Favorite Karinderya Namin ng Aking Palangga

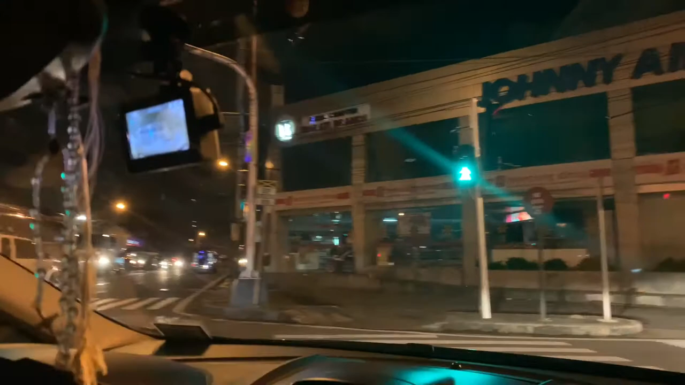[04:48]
So, ayan, Buendia, along Buendia, mag-right turn ka. Kung papunta ka ng Makapagal, mag-right turn ka dito sa Maybigan.
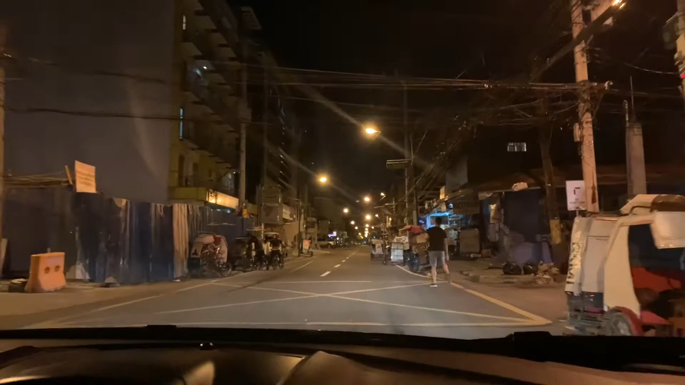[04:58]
And then, pagdating ng, ano bang street ano, na ano to? Ano Makapagal na sinasabi mo? Makapagal.
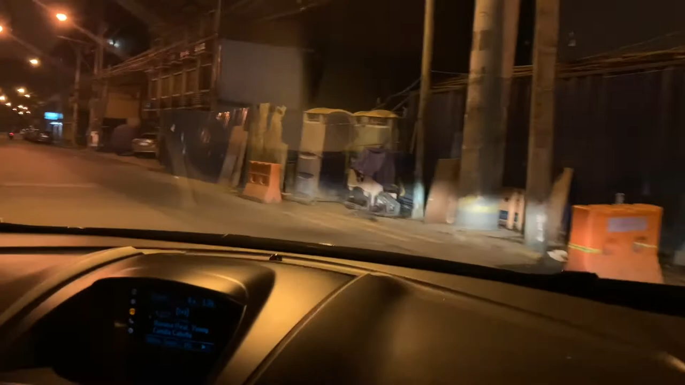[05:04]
Pagdating sa Maybigan, first, kato, kakaliwa ka. And, nandito na tayo.